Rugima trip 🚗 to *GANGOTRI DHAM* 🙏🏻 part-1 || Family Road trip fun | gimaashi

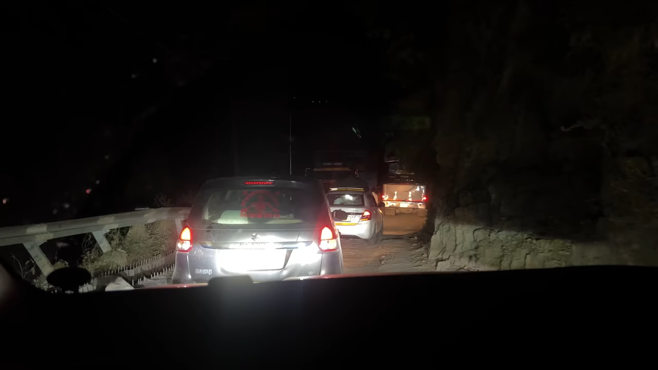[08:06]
ई था बड़ा बड़ा गाड़ी, जिसकी वजह से लगा था जाम।